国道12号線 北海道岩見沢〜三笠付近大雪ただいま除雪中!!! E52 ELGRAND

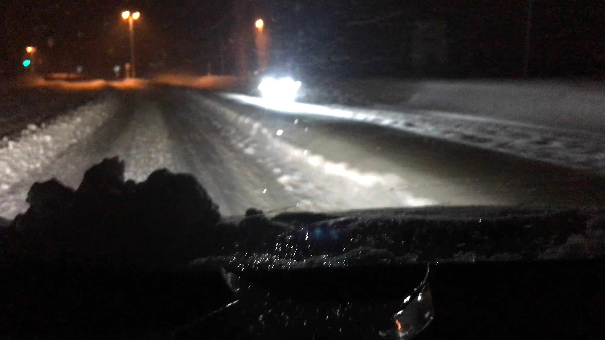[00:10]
みなさんどうもこんばんは今朝なんですけど今夜中3時でございますコウミファンゆうきですはい、ということでございましてただいまですねわーこれちょっと通ればいいなわーわわわえーとですね北海道の今私は北海道なんですけど今私のうちのカエルなんですけどえーと今いわみざわ方面へ走行しておりますいわみざわから今これ
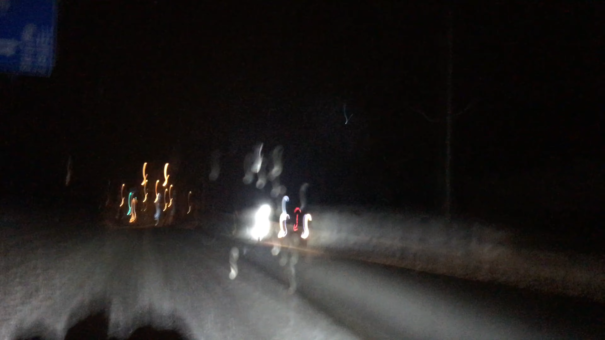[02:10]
30センチ、40センチ、積もった雪っていうのはですねまあ、今多分これまあ、除雪されてない状態なんですけどこの状態になるんですねあのー真ん中にこう、雪が残ってるとかまあ、あと、道路自体に雪がかついて、残ってるみたいなはいで、除雪入ると、この状態じゃないんでねここで今、除雪入ってますけど除雪入ったらこの雪が、こう、完璧ないんですけど除雪ない、除雪入りたいところはあんなって感じですか